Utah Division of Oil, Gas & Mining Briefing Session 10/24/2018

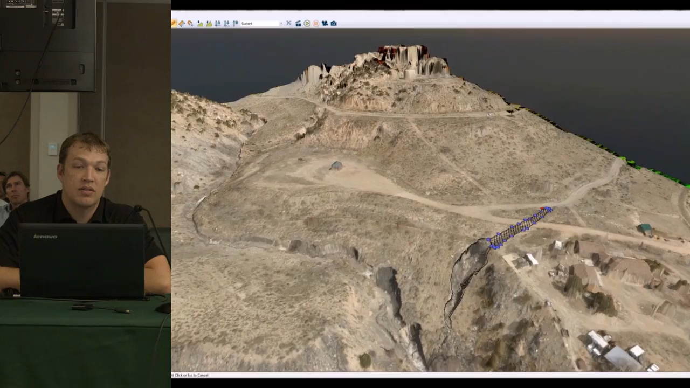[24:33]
And with the hydrological analysis, we actually found that the water was running down this road right here, running through that culvert, oversaturating this hill slope, and causing it to slump and erode.
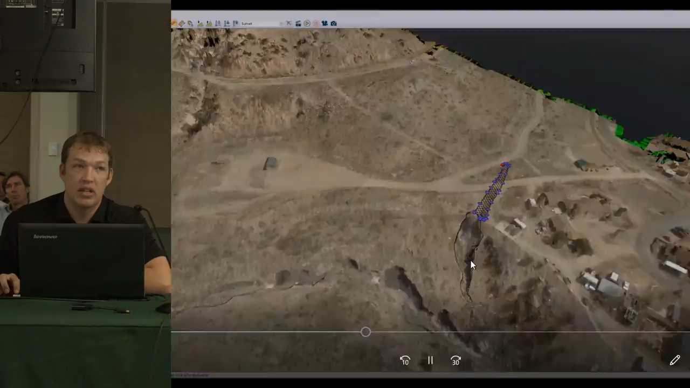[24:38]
So here's the mine reclamation in progress.
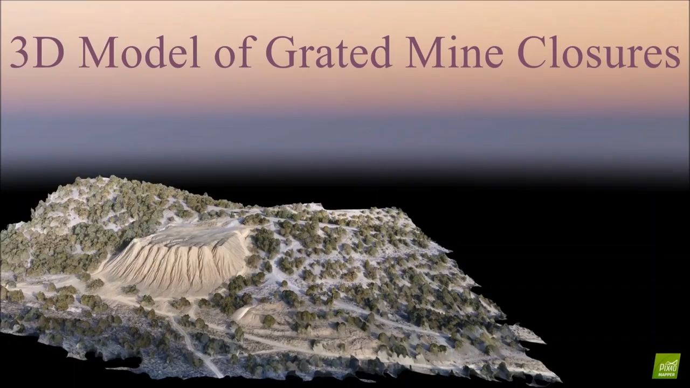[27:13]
So here is, a closed graded mine.